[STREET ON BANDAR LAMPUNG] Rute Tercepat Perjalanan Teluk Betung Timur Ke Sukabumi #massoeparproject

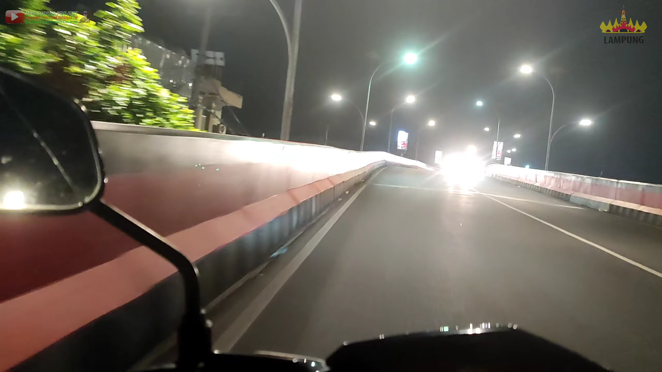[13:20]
Di depan ada flyover guys, flyover yang menyeberangkan atau ngebypass dari Jalan Gajah Mada ke Jalan Pangeran Antasari guys. Di sini juga dulu sebelum ada flyover macet terus guys. Kendaraan dari Hayam Wuruk, dari Antasari, dari Pasar Tugu, sama yang dari Gajah Mada ini.
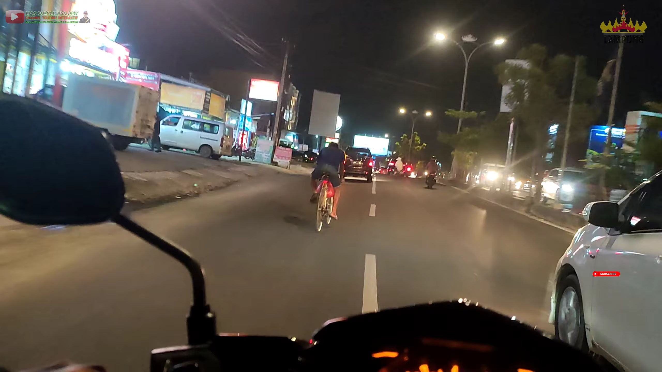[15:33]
Jalan Antasari malam ini cukup lengang, guys. Ini mamas-mamas naik sepeda ini kayak mana ya?
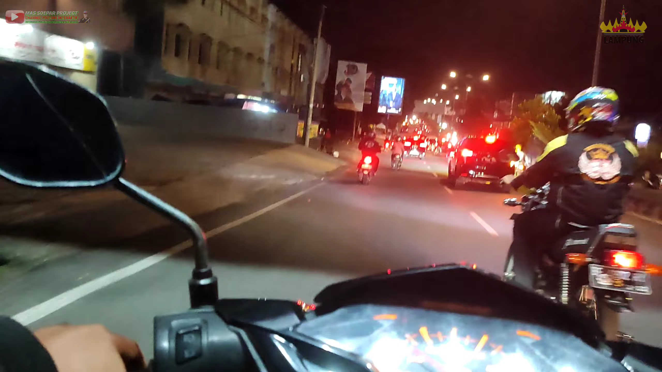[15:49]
Sepeda ini bahaya, Mas, di tengah-tengah. Iya. Ya, Jalan Antasari ini cukup lengang, guys, malam ini. Ya, seperti jam-jam pulang kerja atau jam berangkat kerja ya. Malam ini lebih landai. Oke, okay guys, perjalanan kita sudah sampai di akhir. Sebentar lagi masuk ke flyover Kalibalok.